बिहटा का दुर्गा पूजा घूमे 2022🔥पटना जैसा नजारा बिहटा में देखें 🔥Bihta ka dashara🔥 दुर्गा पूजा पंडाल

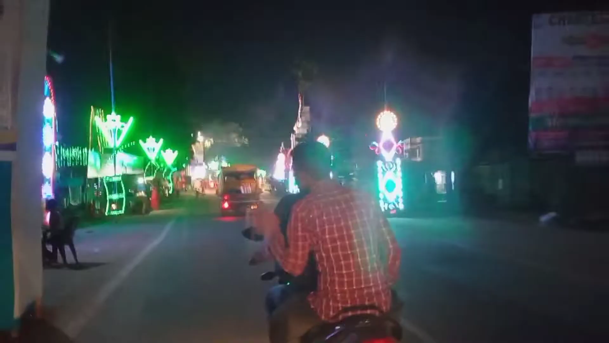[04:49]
बीटा में और भी मूर्ति है, जो थाना से डोमिनिया पुल के बीच में
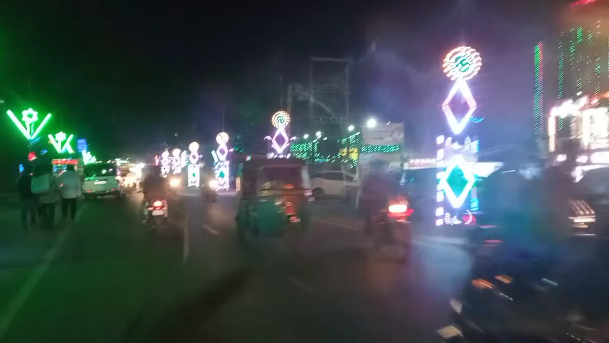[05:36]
रोड पर सजावट कुछ इस तरह से किया गया है, देख सकते हैं आप लोग, बहुत ही अच्छा सजावट है।
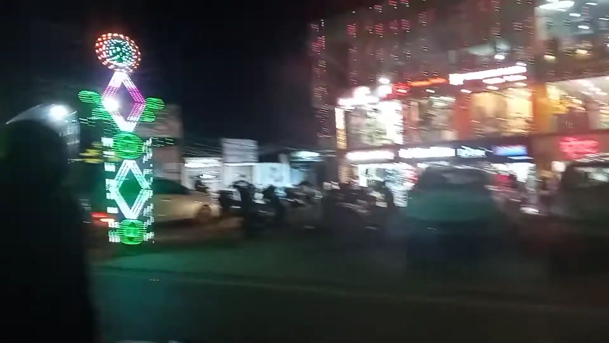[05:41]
ये आपको सजावट जो रोड का है ये थाना से डुमरिया पुल तक मिलेगा आपको।
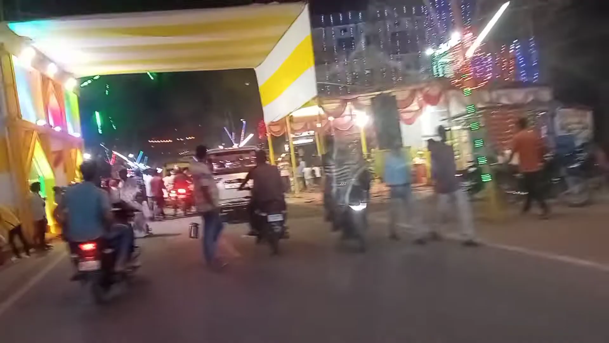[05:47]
और यहाँ पर देख सकते हैं कि आरती हो रहा है।